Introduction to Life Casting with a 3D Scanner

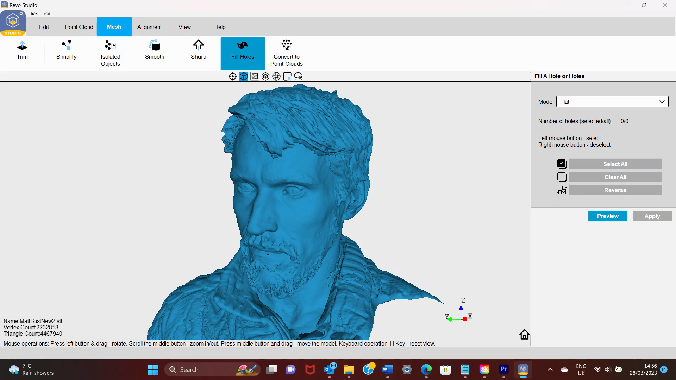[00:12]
we can create a digital model of an actor's face or other body details using a handheld scanner such as this ReboPoint Pop 2.